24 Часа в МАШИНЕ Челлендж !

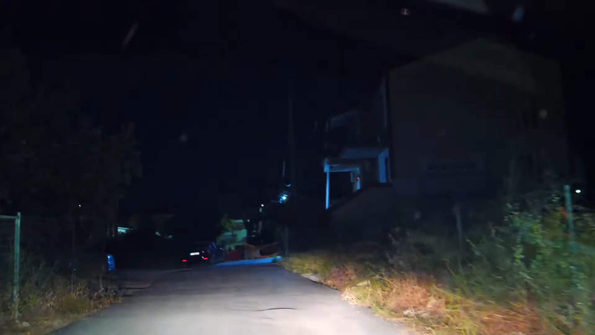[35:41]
Вон твоя черная пантера. Черная пантера, ты так ведь ее называешь, да?